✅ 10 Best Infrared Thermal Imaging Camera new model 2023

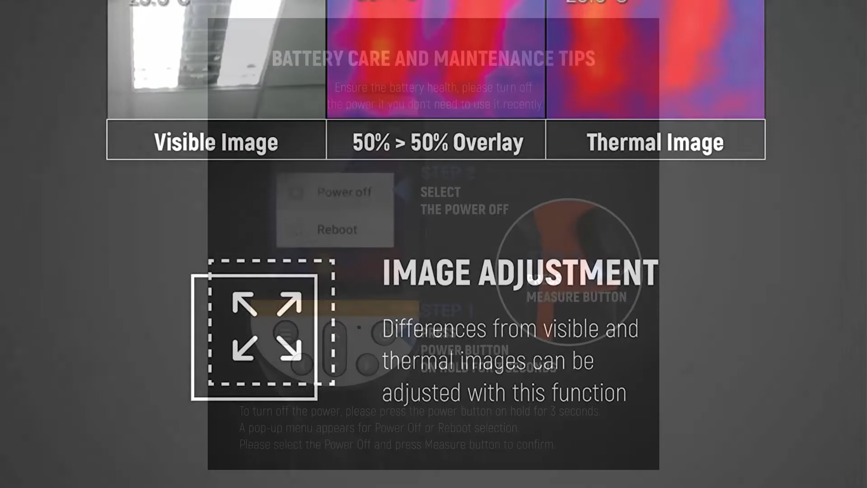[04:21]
0.15 degrees centigrade temperature range minus 22 to 18 32
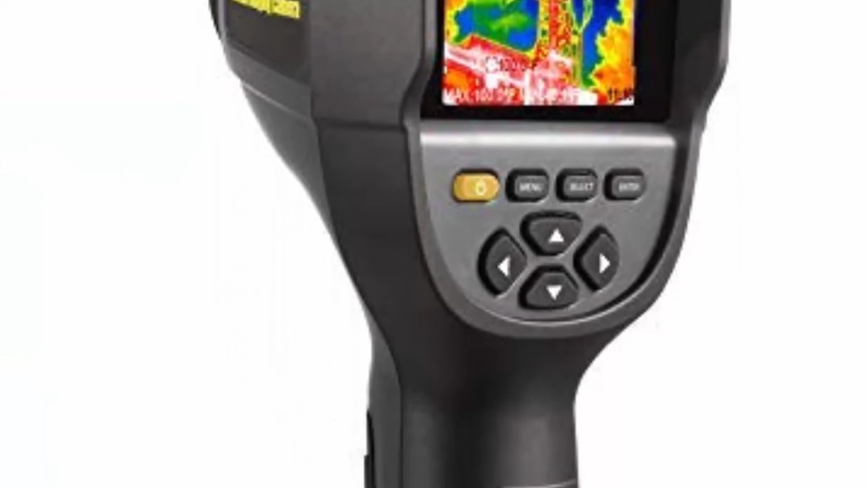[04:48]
pixels sharp 3.2 inches color display screen battery included lightweight
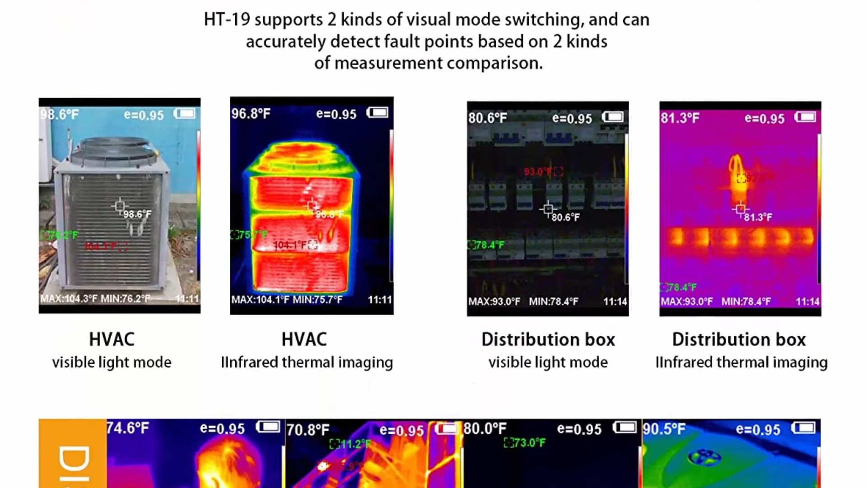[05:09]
archaeology and any other business hobby or science where accurate to 2.5 degrees
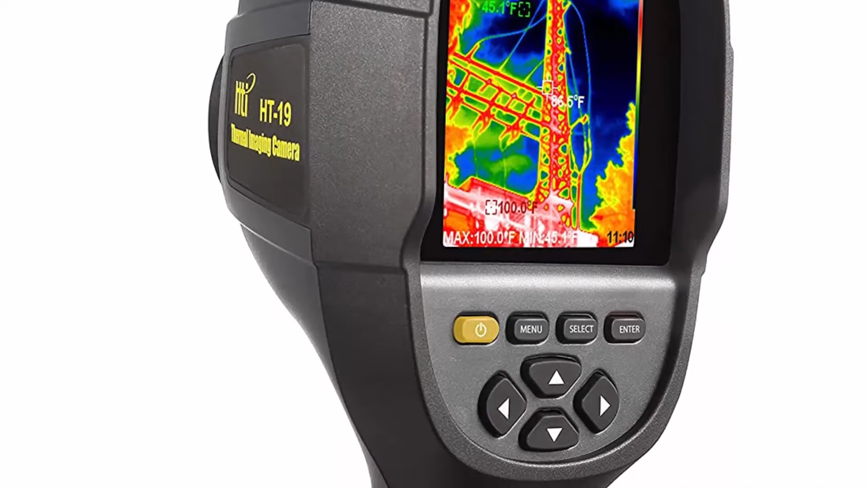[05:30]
On screen: max 100.0°F
sharp 3.2 color display screen tie shintai easier to read greater detail
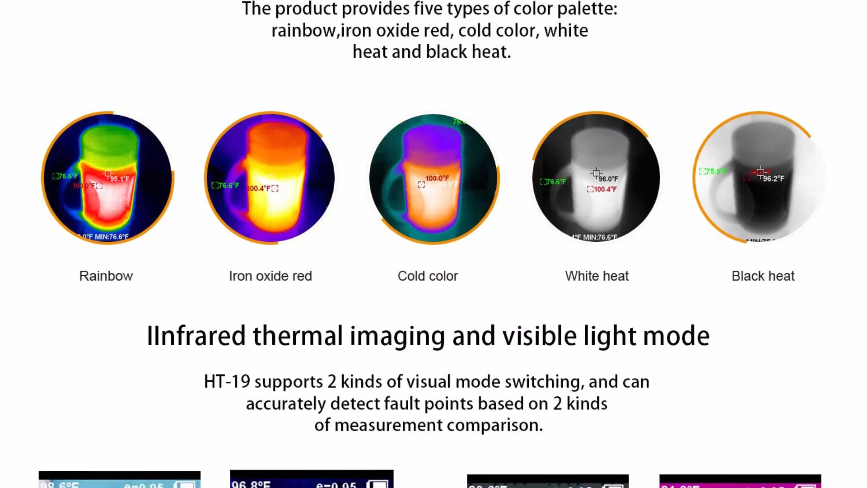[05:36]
and accuracy with improved 320 x 240 resolution this is the professional
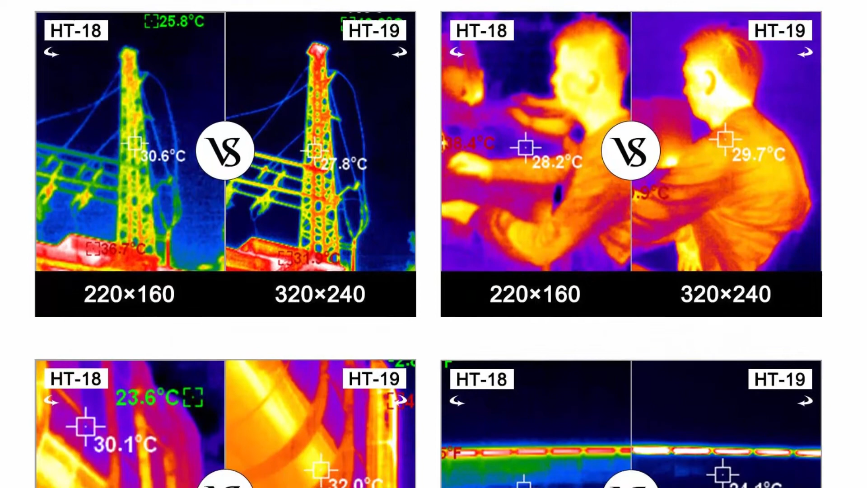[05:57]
scale pallets make readings more useful and easier to visualize choose from rainbow iron
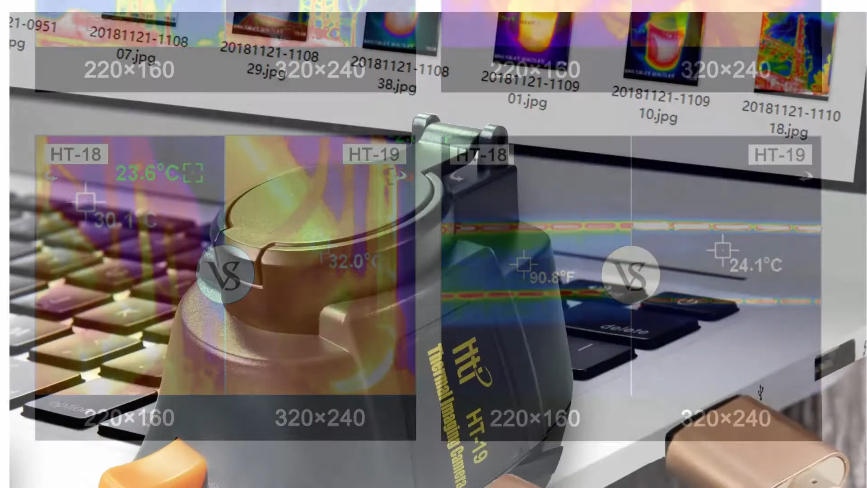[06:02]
red cold color black and white or white and black 3.2 color display screen makes work faster and more accurate get jobs done right in less time thanks to
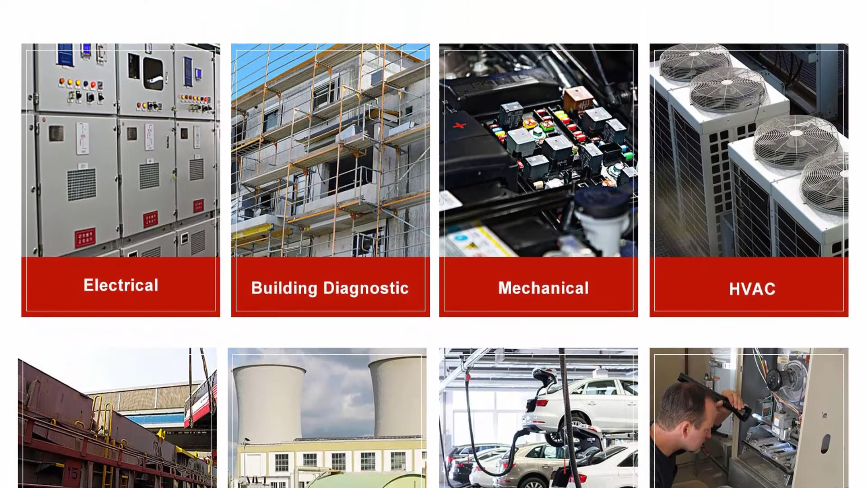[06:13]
the excellent integration of surface temperature and real-time thermal imaging top 2 hikmicro b20 256 x 192
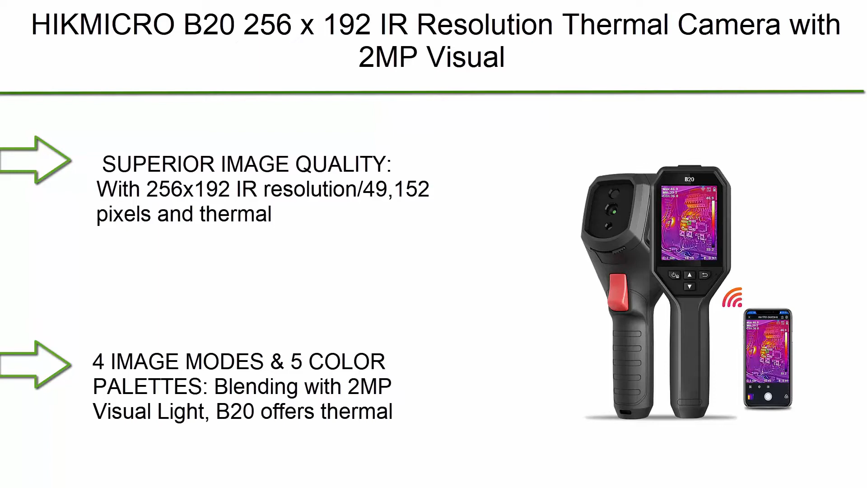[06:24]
ir resolution thermal camera with 2 mp visual camera and wi-fi 25 hertz refresh rate
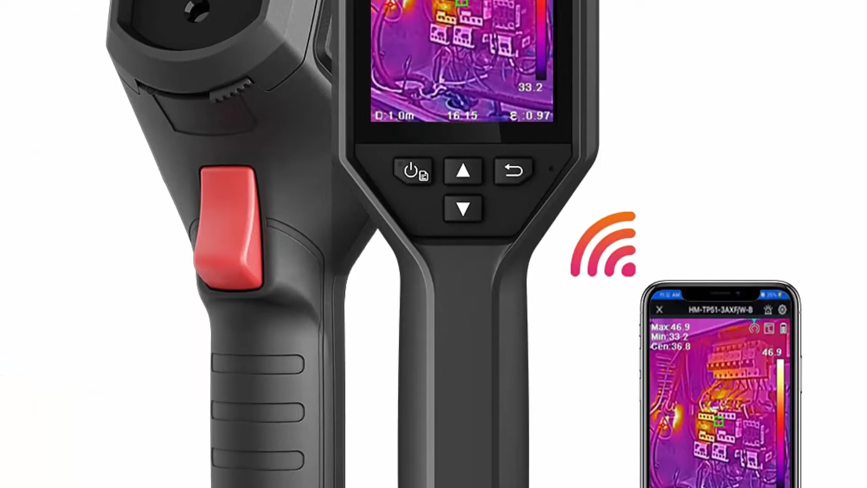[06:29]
3.2 lcd screen full screen measurement thermal imaging camera ip54
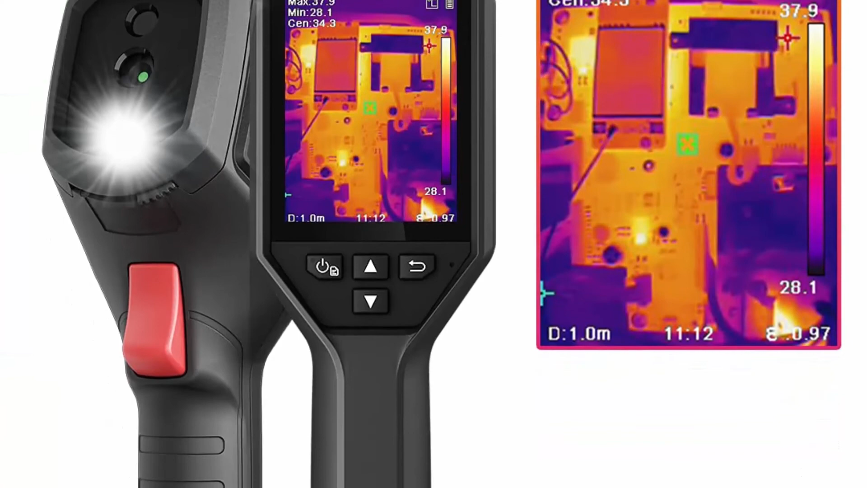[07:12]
screen measurement 25 hertz refresh rate thermal camera with 3.2 lcd screen
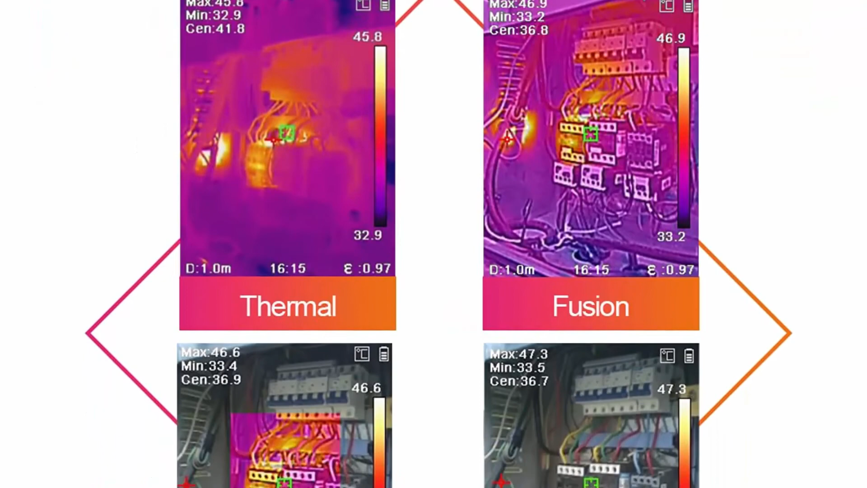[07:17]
ip54 minus 4 degrees f 1022 degrees fahrenheit temperature range